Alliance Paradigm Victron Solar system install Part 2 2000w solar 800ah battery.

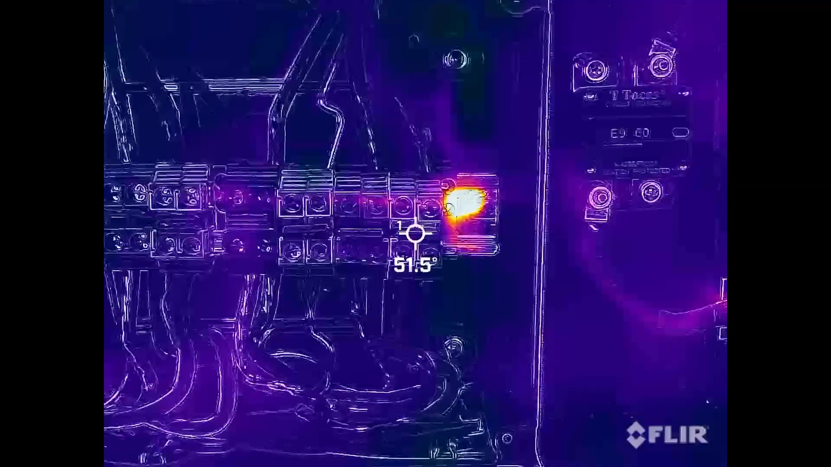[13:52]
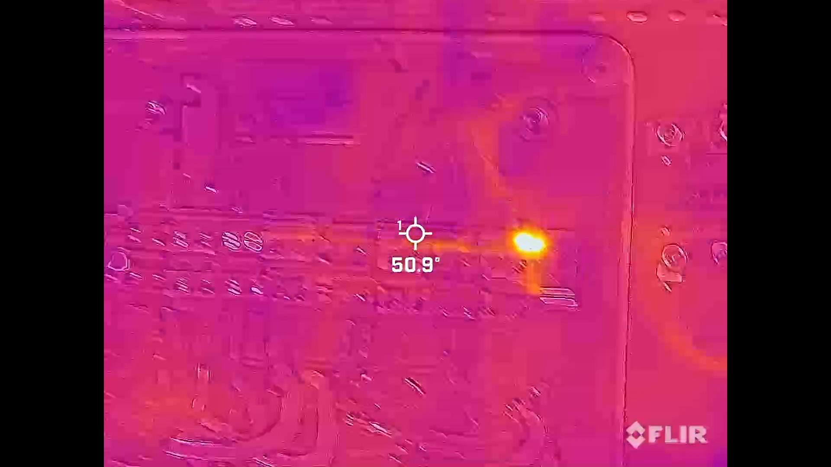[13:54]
Those aren't here yet. And then of course the multi-pluses, they get a little warm too.
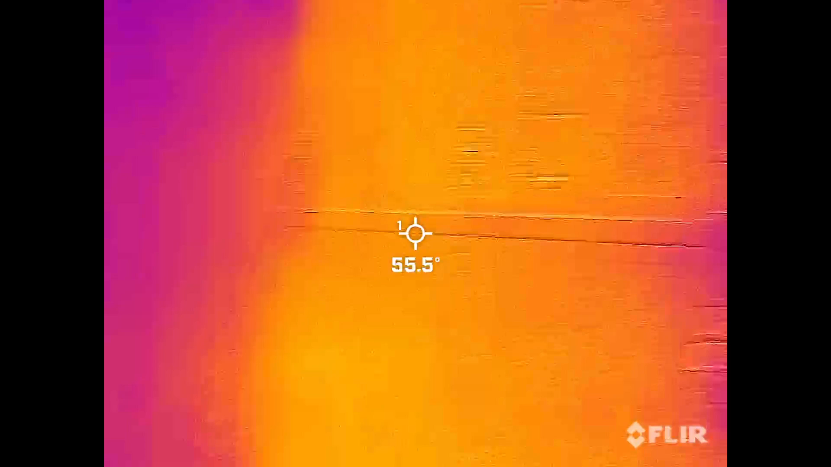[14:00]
Interesting. What are these? Yeah, they got the 60.
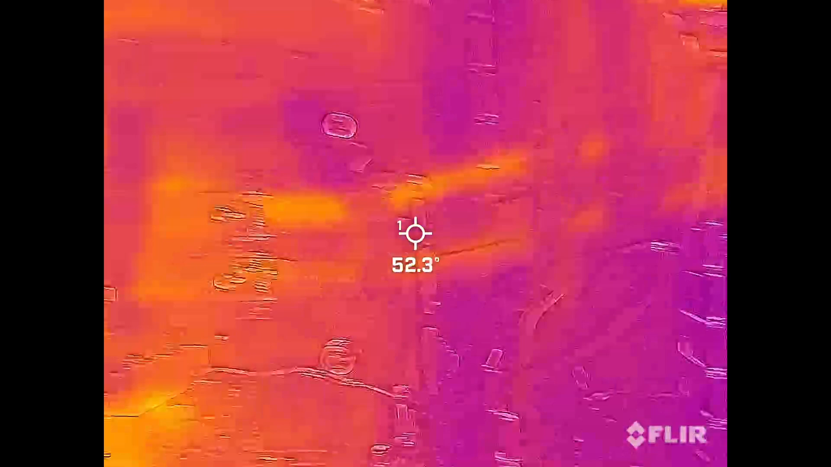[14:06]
A little bit of warmth. All right.
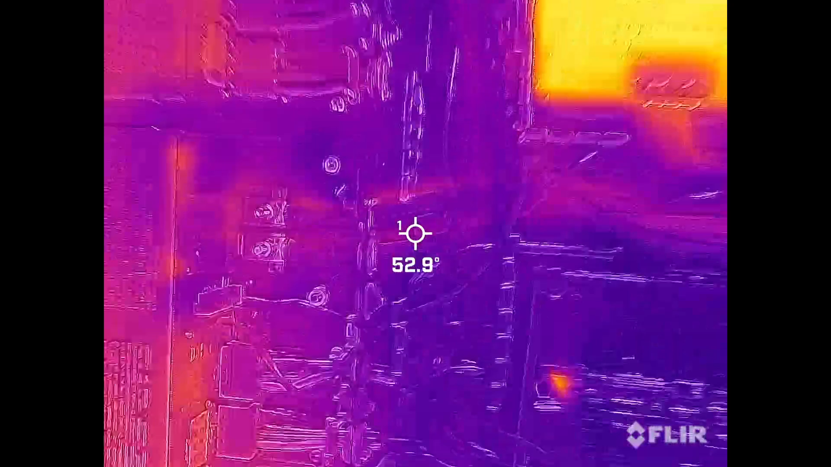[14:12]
This has been running for probably 20 minutes or so.